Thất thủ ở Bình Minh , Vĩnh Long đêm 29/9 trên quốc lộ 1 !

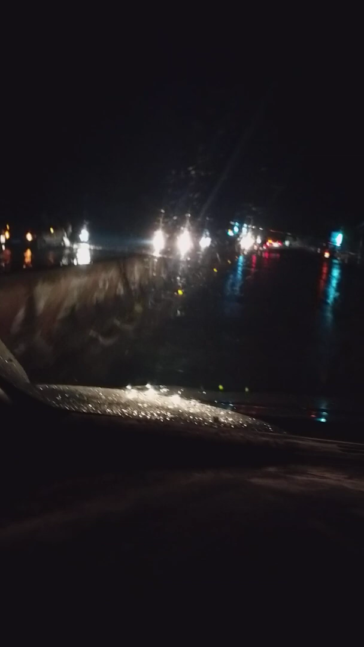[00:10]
Ngập rồi mà chết rồi đi chơi rồi bốn chỗ chết rồi. Bên xe ngồi luôn. Gì xe tải cũng chết luôn vậy? Đi ngập ghê vậy? Đẩy luôn. Rồi bốn chỗ rồi đi chơi gió dữ hơn nữa. Bên đó ngập nhớ, ngập nhiều ra. Ô mấy xe. Mấy xe giao thông ra cứu Honda nhiều quá kìa. Hai chiếc đang chiếc nữa nè.
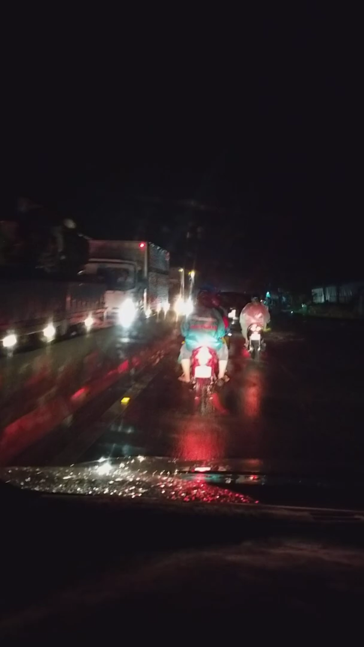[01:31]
Quá trời cái đường này. Ở đây không có ngập, hết ngập rồi.
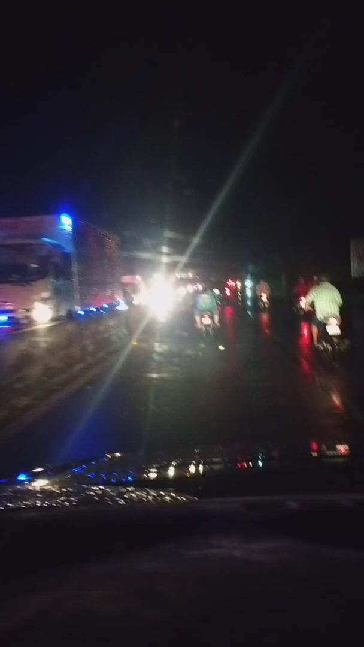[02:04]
Bên kia cũng hết ngập rồi. Có bé sông nó cút xuống. Không, nhưng mà bên kia tới khúc đoạn này cũng hết ngập rồi. Vậy cái khúc dưới nó đâu có dám chạy.
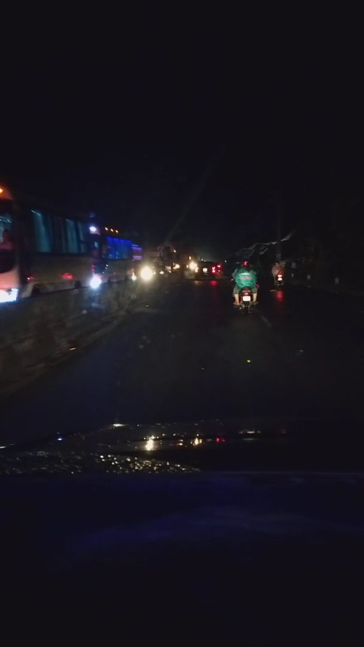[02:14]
Vậy khúc kia đó có chạy được đâu. Quá trời, mà làm sao để coi, để coi. Nó kẹt tới đâu luôn nè. Khúc hồi nãy là nước sâu nhất á. Nó quan trọng là mấy thằng chết máy lần trước rồi mấy lần sau nó không thể nào chạy được. Thằng nói rồi châm nước ra nữa kìa.